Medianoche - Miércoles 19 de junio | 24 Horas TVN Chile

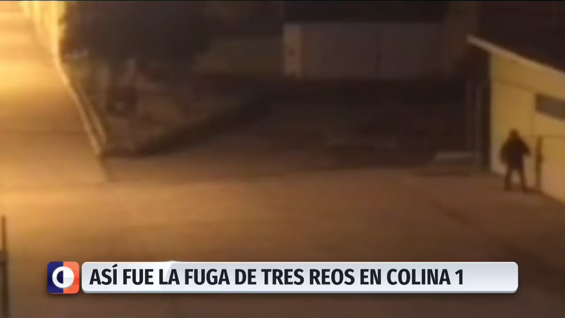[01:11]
Ellos son los tres reclusos que hoy buscan intensamente por todo el país. Todo su recorrido es grabado por las cámaras, pero en el entorno jamás advierte la presencia de gendarmes.
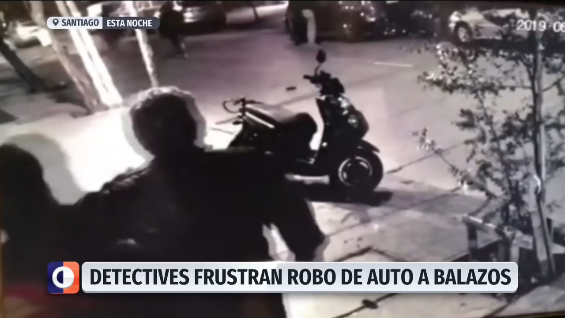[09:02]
lugar donde los detectives iban llegando hasta una casa y se dan cuenta que el conductor de un auto estaba siendo intimidado por unos delincuentes. Con el fin de frustrar el delito, los funcionarios policiales sacaron sus armas de servicio pero los asaltantes comenzaron a disparar. En medio de la balacera lograron detener a uno de los ladrones y otros tres alcanzaron a huir. Luego de evitar el robo, equipos de la PDI llegaron hasta el lugar para comenzar con los peritajes correspondientes.